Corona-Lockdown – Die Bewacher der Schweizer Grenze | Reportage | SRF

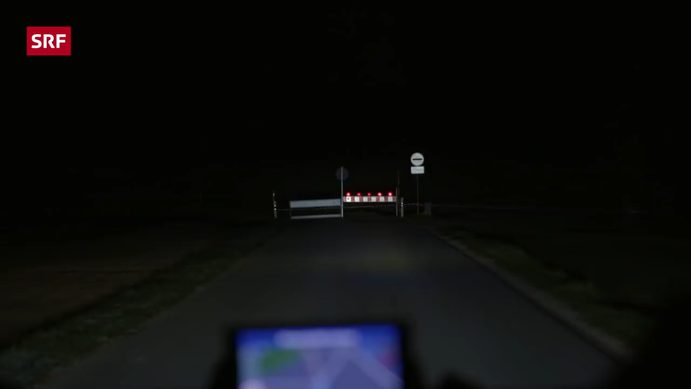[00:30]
Das ist schwierig, solange Autolenker die neuen Grenzzäune einfach umfahren. Da sind sie am Bauer über den Acker gefahren. Ah, die Spuren dabei.
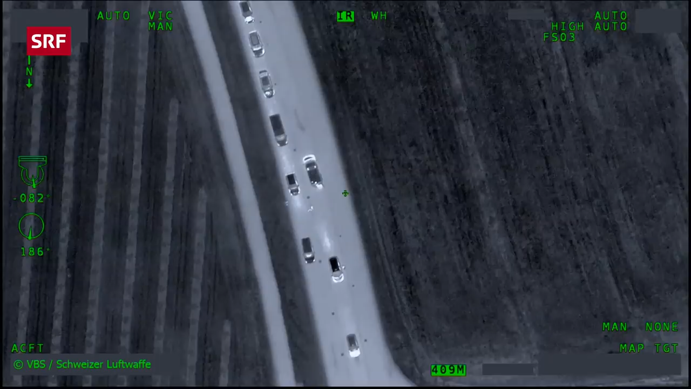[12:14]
Die Kamera unter dem Helikopter liefert auch nachts beste Bilder. Ein taktischer Vorteil gegenüber möglichen Kriminellen, sagt Einsatzleiter Furrer.
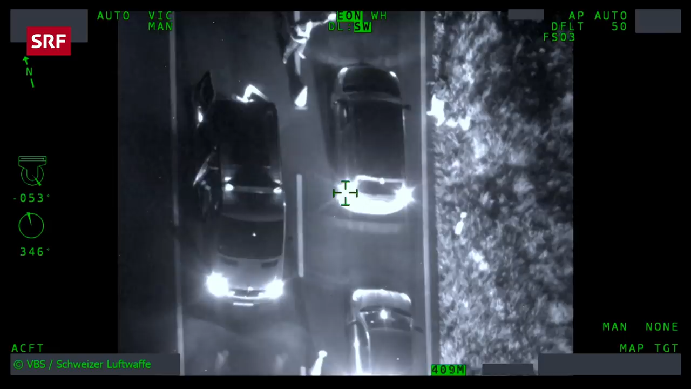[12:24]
Z.B. wenn ein Auto kurz vor der Kontrolle wieder abdreht. Also den Mehrwert, den wir von der Luft oben beobachten können,